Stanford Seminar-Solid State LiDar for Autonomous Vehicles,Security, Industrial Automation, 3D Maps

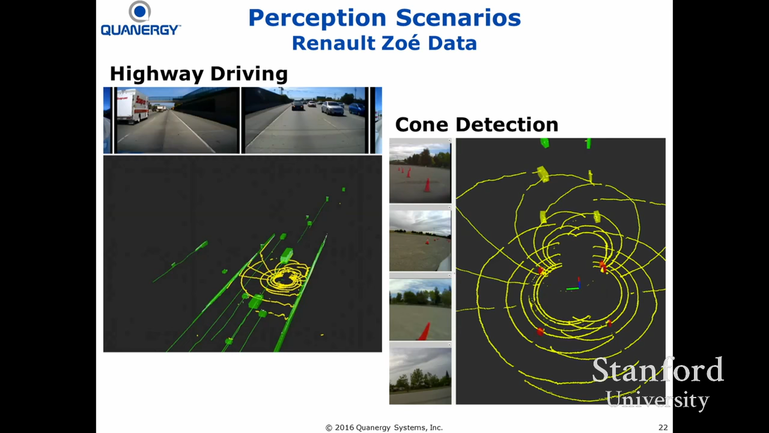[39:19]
of a video i actually also have the full video on on this laptop so if we have time at the end you're interested i have tons of videos let me just keep track of time 300 meters is the maximum range what's the minimum range oh good question the minimum range for the
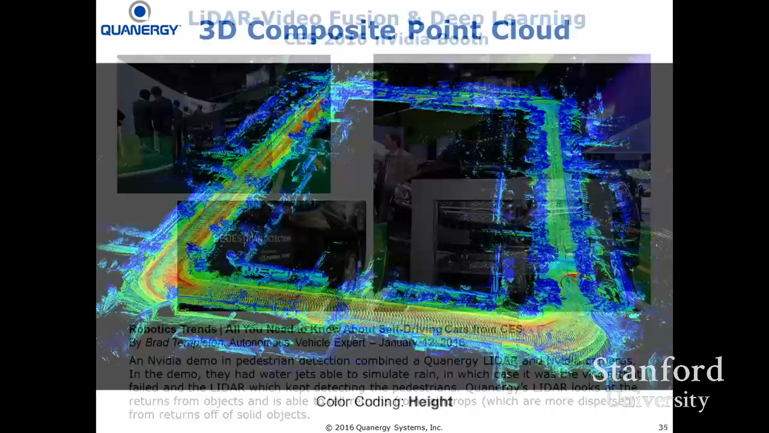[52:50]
this is uh the kind of map we can collect by driving once this is our office building here in sunnyvale just by driving once around the block you
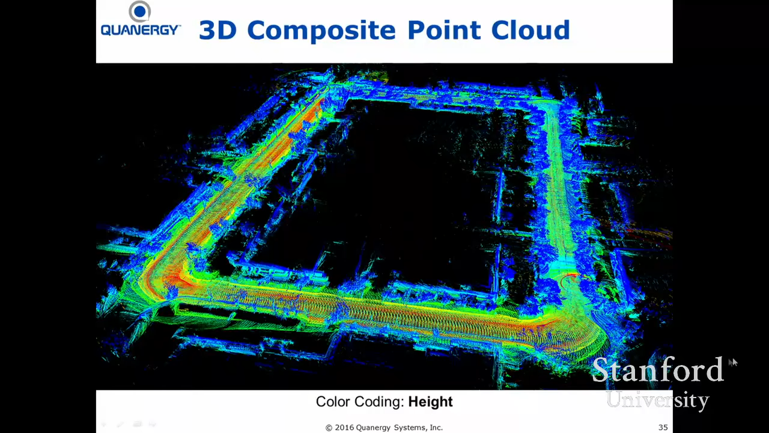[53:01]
get this kind of dense point cloud we can zoom in and this is this one
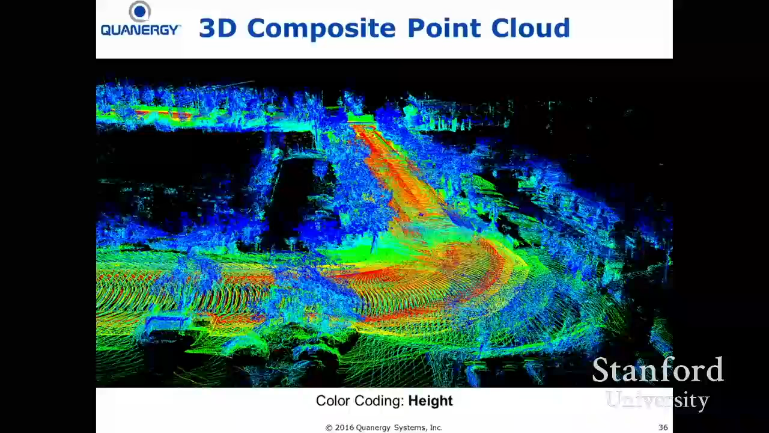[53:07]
of the turns here and you look at uh once you collect the once you collect this point cloud uh you know in a what's called the back file uh it becomes an environment that you can actually do a fly through on your computer and it's uh you can you can actually fly through just like in a video game and uh take a still like this from from any perspective um so this here we're doing a fly through close to the ground uh it shows you a high level of detail the uh
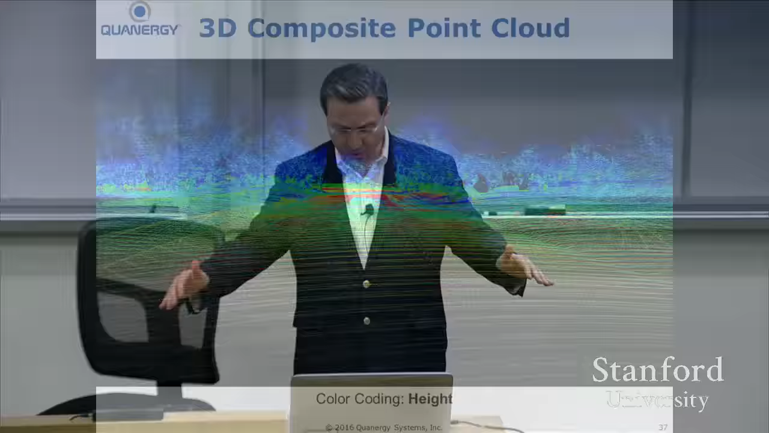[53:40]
you can see the curvature of the road the curbs the lane markings now the lane markings keep in mind i'm only showing you now
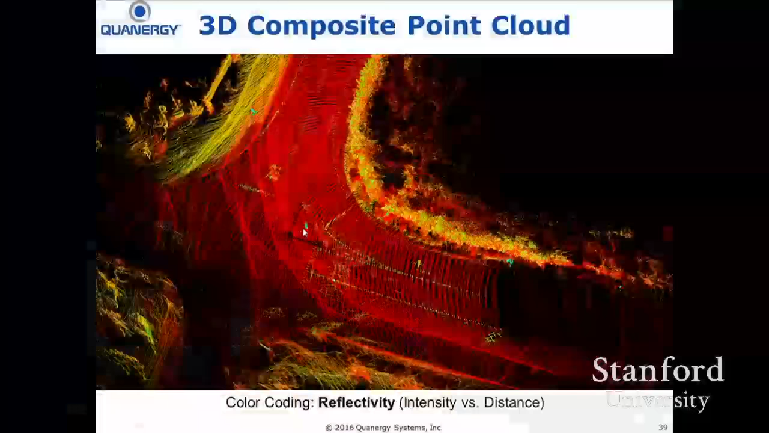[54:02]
really stand out they really jump out at you but
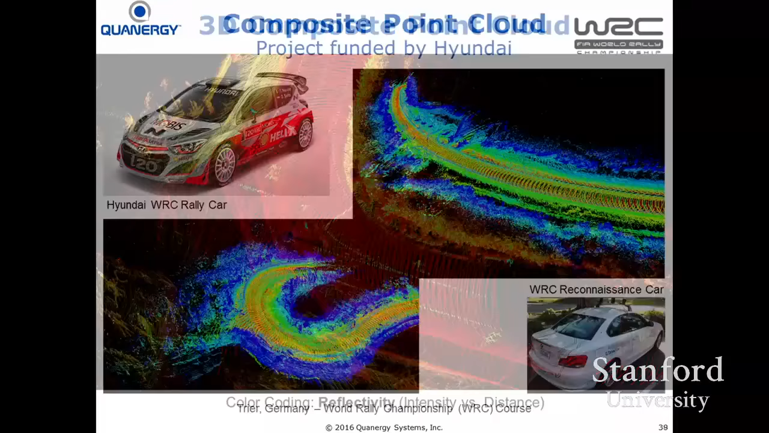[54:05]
even when
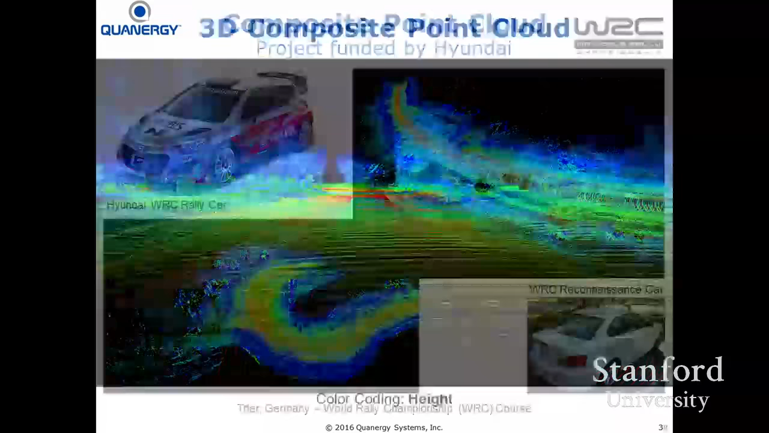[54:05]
you look at just the height uh the resolution is so high that the thickness of the paint is picked up just based on height you can see where the lane markings are and you can read traffic signs that way you can read traffic signs based on any difference in reflectivity between the lettering and the background but you can also do it just with video just just use a three dollar cell phone camera
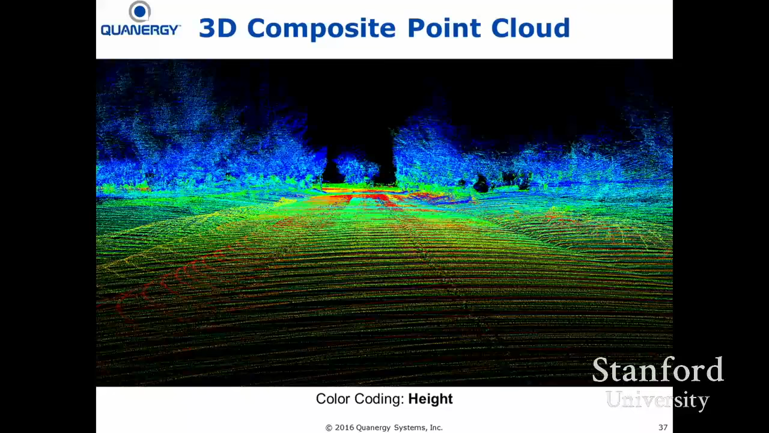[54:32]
but this is a situation where we said you know you can actually you can count the uh the leaves of on a tree um
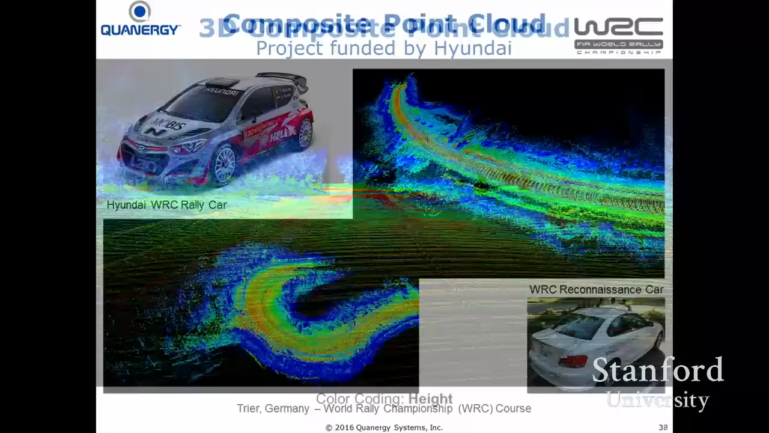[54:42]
we've done many applications we pre-map a course this is wrc rally uh uh race course course that we pre-mapped for hyundai uh so they can take very detailed notes before they they do they do the race it's not allowed to do to do it during the race but it's perfectly fine to do it before the race and
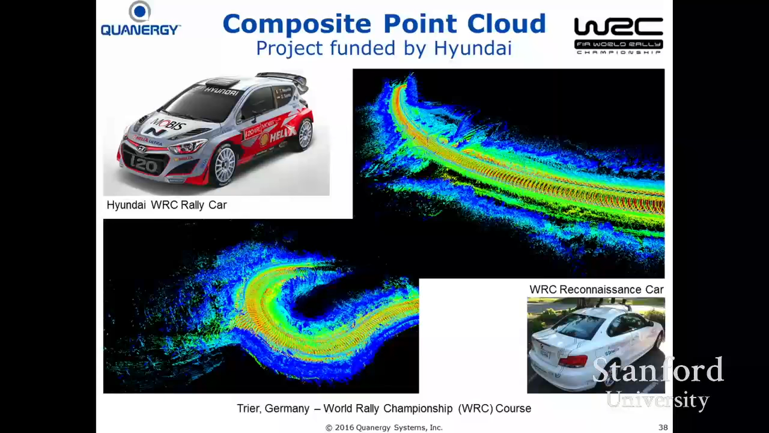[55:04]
and then then take detailed notes and now use your handwritten notes for for more accurate information
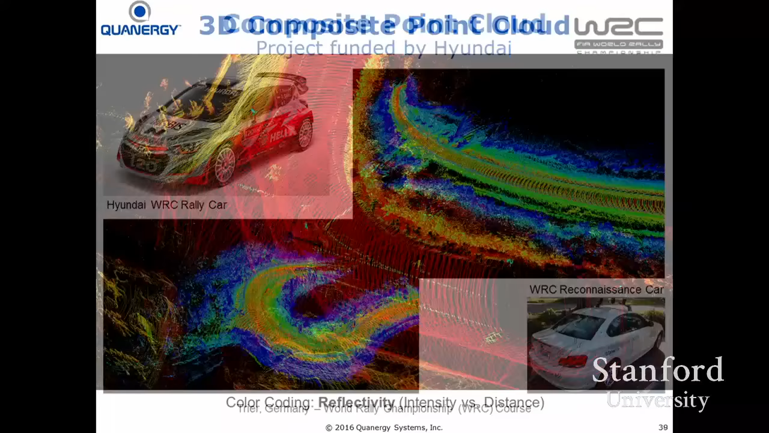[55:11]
uh
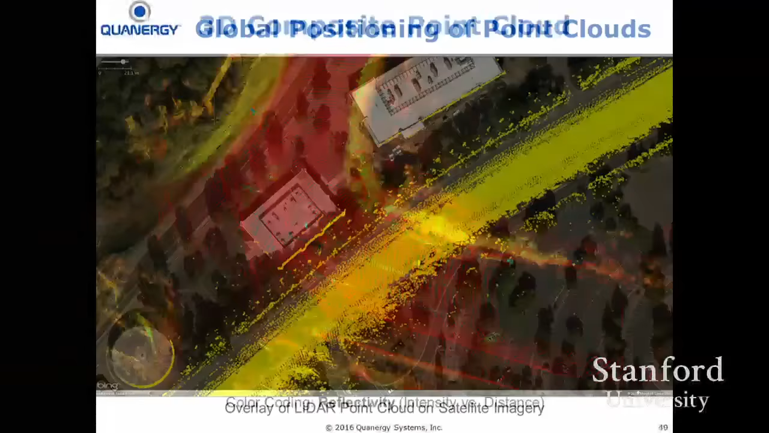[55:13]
we can do global positioning of point clouds uh we can overlay uh our point clouds on top of satellite imagery and you can see any changes uh day to day in in the scenery uh and you can position yourself and you can detect
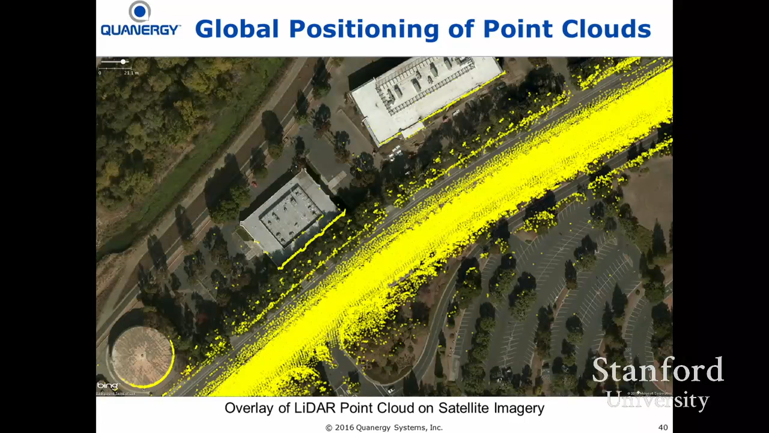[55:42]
the changes yes isn't this all representations of how your software interprets the data i still don't understand how the sensor itself works what are the phenomena that you're using in order to collect this data that you're showing us here we are connecting we have a uh we have a time of flight uh sensor